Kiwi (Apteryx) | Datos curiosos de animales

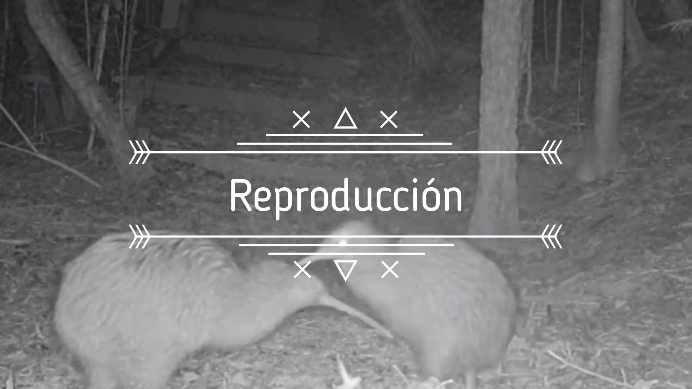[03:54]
El macho y la hembra forman pareja durante toda su vida.
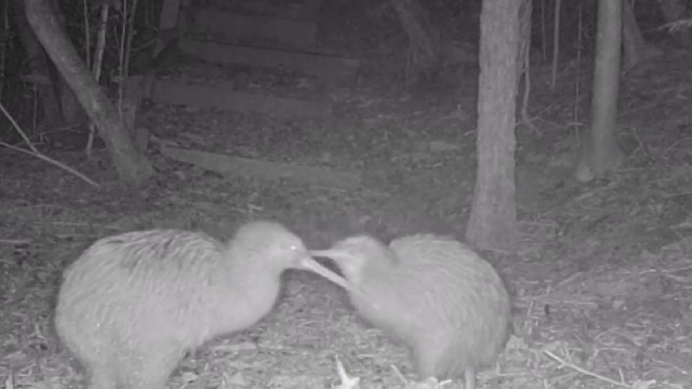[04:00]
A menos que la hembra decida abandonar al macho y conseguir otra pareja.